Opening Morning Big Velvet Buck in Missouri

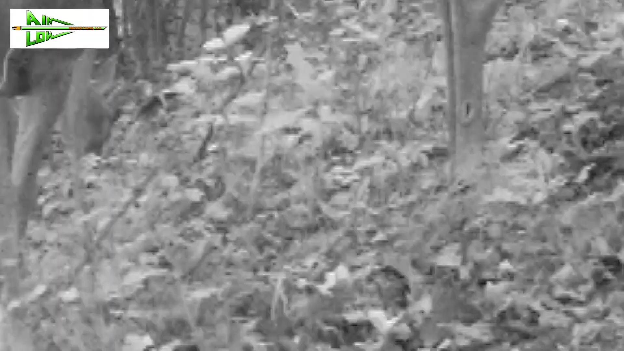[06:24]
And this buck just showed up on camera, him and a couple other little bucks.
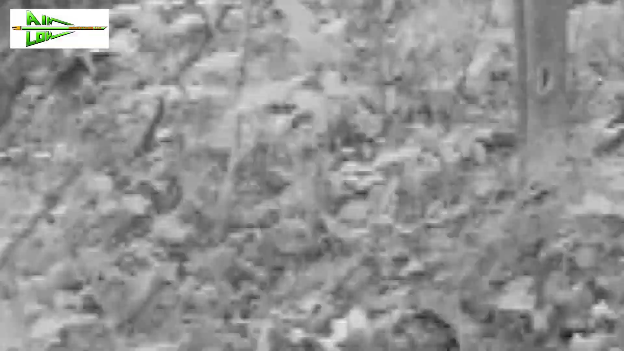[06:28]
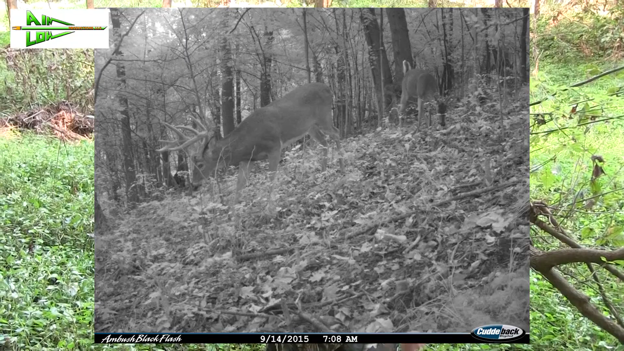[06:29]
Been getting here at like 6:30 to right, which is right at shooting light, to 7:30.